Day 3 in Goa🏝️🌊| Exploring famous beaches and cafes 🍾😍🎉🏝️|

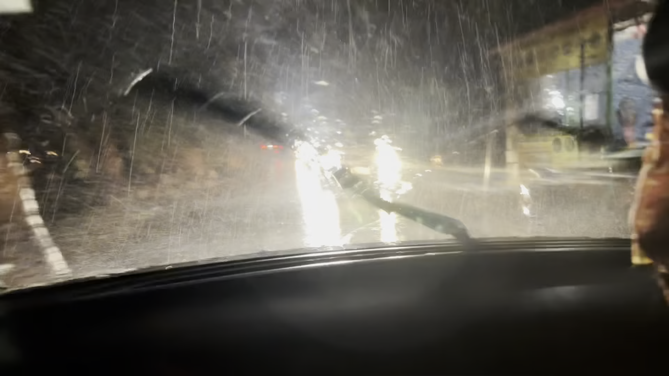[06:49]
तेज हो रही है किनु भाई, कैसा लग रहा है गाड़ी चला के?
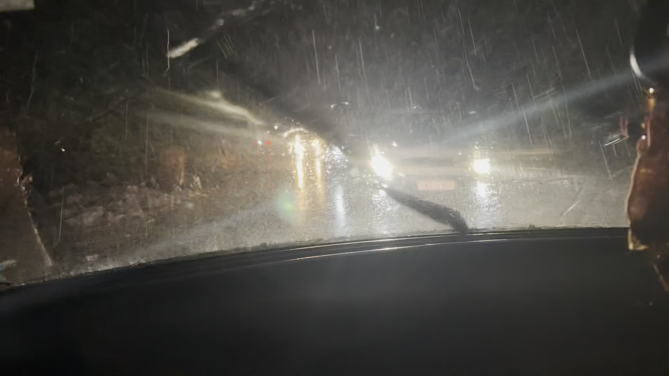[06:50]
किनु भाई आ गया, मैं चला आ जाएगी। अब कैसा लग रहा है भाई गाड़ी चला के? हमारे लेफ्ट साइड में बीच है और हम राइट में ऐसा कर रहे हैं।
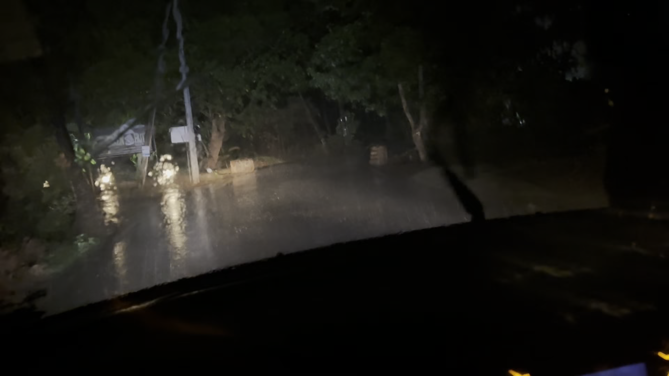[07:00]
भाई पटरी में मत दे देना बस। कितना प्यारा लग रहा है, लाइटनिंग मोटा है।
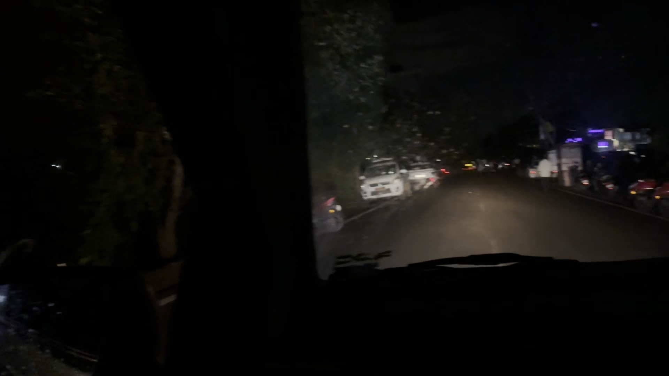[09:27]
और यहाँ पे अभी हम निकल रहे हैं जस्ट बागा बीच की तरफ, देखते हैं।
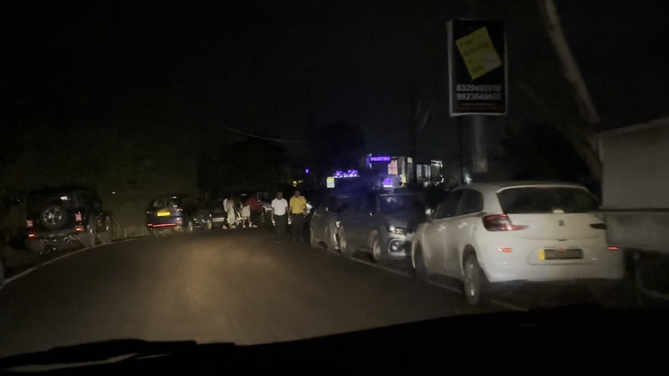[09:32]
ये देखो लोग भी जा रहे हैं अभी यहाँ पे, जो जिनकी पार्टी खत्म हो चुकी है वो लोग भी जा रहे हैं अभी।
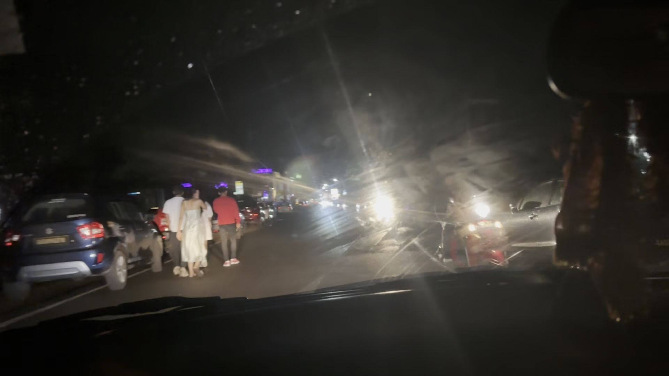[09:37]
और चलिए मैं आगे चलता हूँ और आपको दिखाता हूँ, पूरी मार्केट क्लोज हो चुकी है ज़्यादातर।
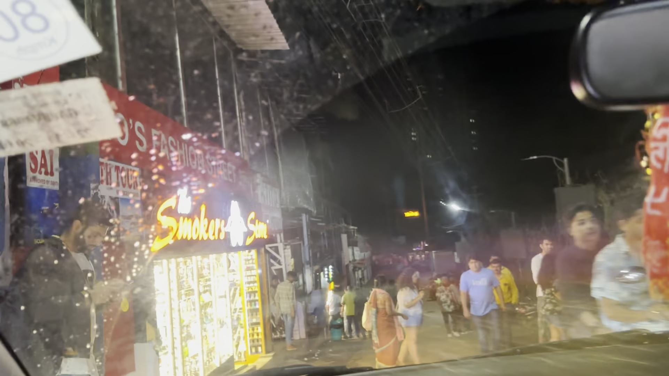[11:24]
और अभी आप देखो ये पूरा स्मोकर स्टोर भी बना हुआ है यहाँ पे, स्मोकर स्टोर भी है यहाँ पे।